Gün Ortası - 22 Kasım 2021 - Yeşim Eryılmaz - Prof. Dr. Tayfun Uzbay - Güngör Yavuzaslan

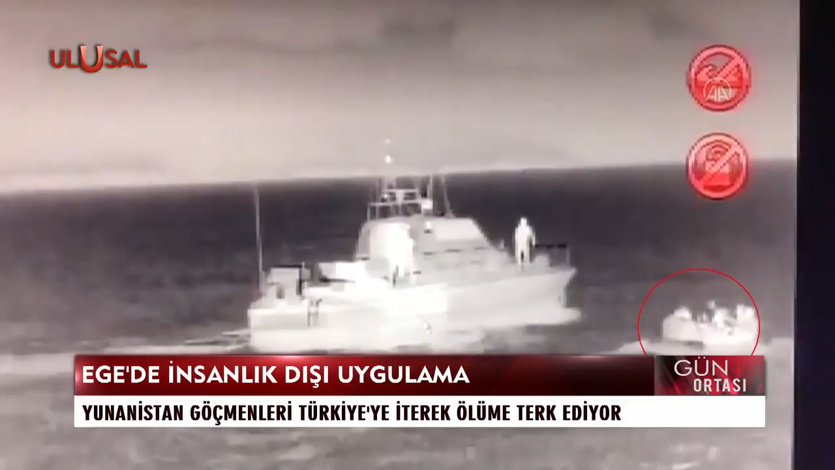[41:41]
Kayıt yeri binlerce göçmenin umutlarının gömüldüğü Ege Denizi'nden.
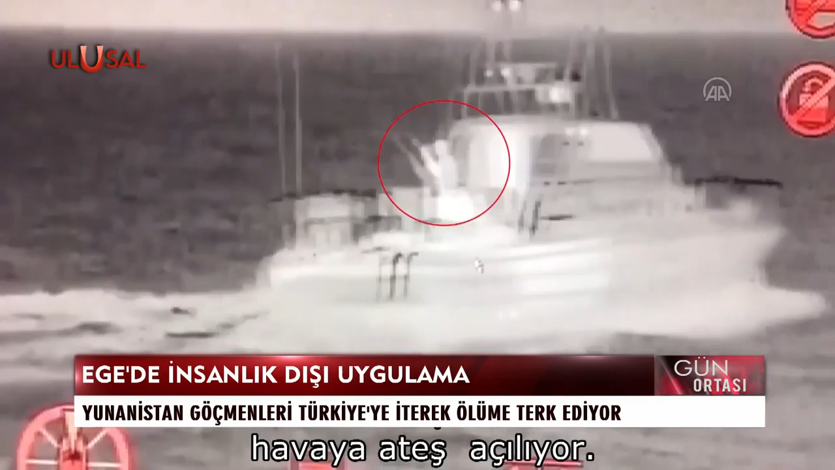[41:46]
Sahil Güvenlik Komutanlığı tarafından kaydedilen görüntüleri Milli Savunma Bakanlığı paylaştı.